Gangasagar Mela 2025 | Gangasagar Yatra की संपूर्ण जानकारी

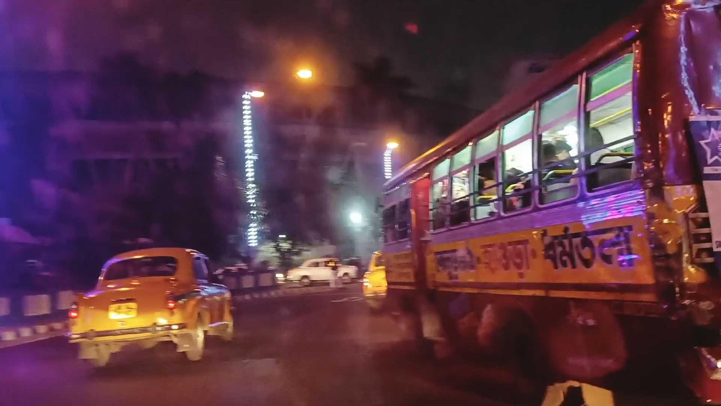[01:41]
जिसके लिए आप बस या टेक्सी ले सकते हैं धरमतला बस्टेंड